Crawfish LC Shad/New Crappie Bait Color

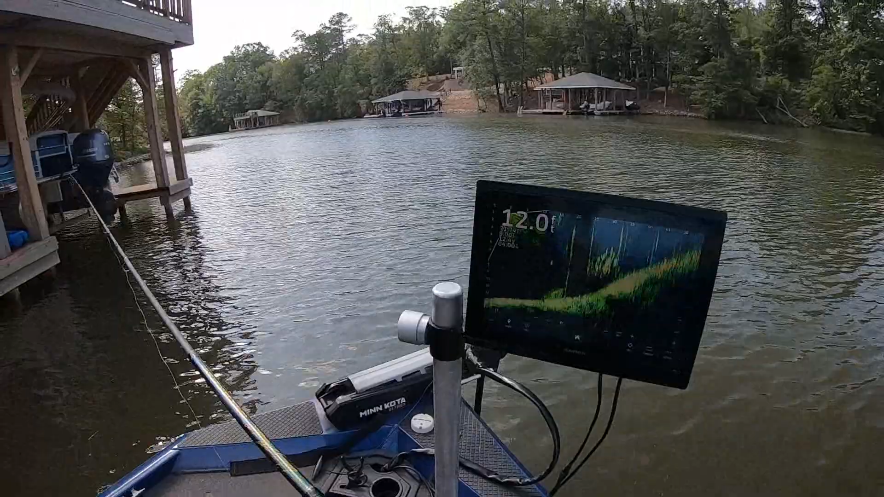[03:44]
If you don't get it close to them, they're not paying any attention to it. I don't see my bait. I had a bite, and I still don't see my bait. There he comes.
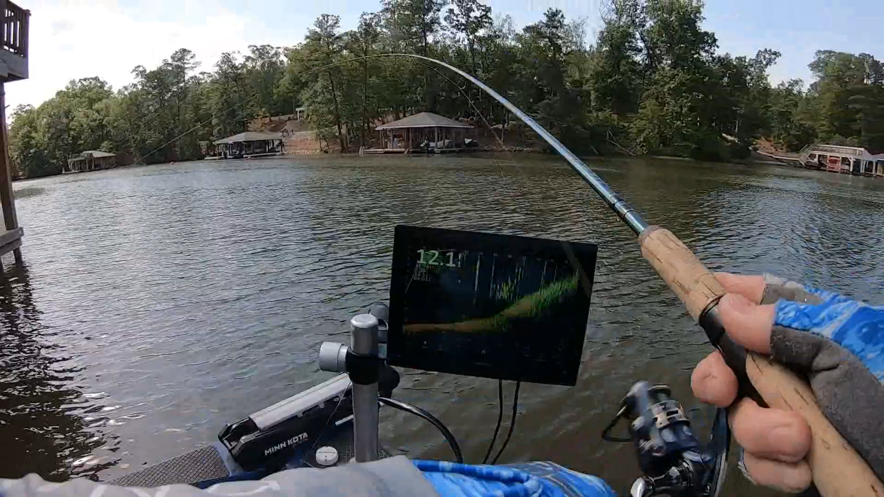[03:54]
Got him. Never seen my bait. I'll just reel him. All right. I caught a couple big ones here on another bait. They all must be about this size here. I'm going to move on.
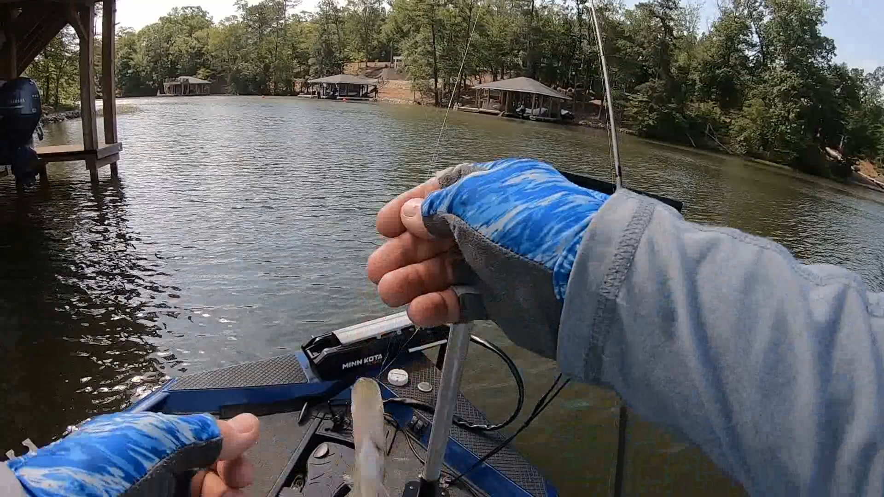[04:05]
Let's go up here and try to check these other docks out.
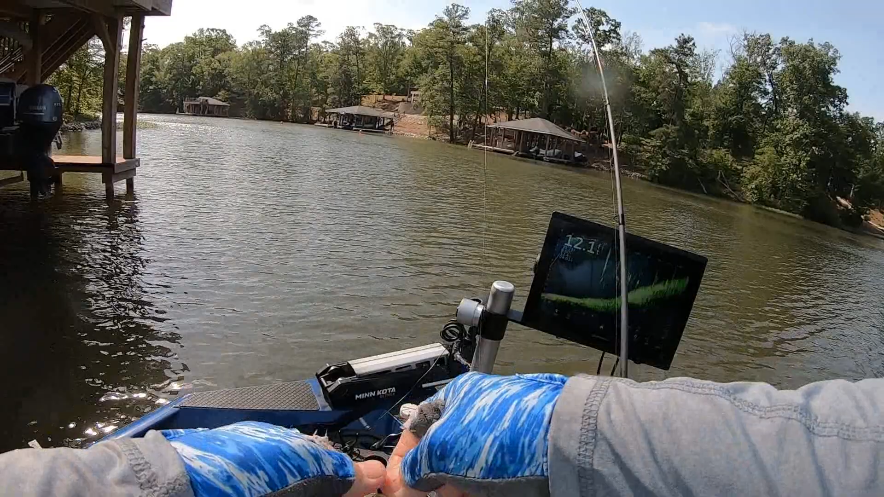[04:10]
Again, this is where live scope is nice. He wanted that thing.